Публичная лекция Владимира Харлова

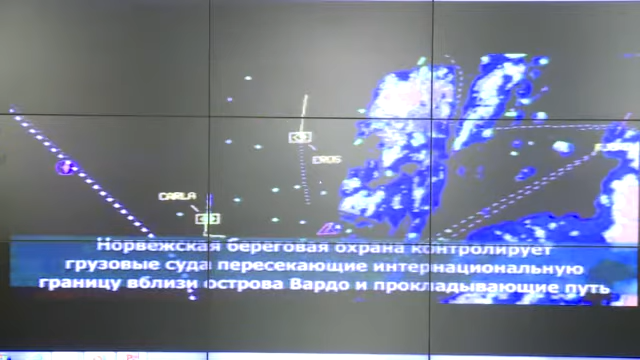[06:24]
navigating down a newly created sea lane 30 nautical miles off the coast.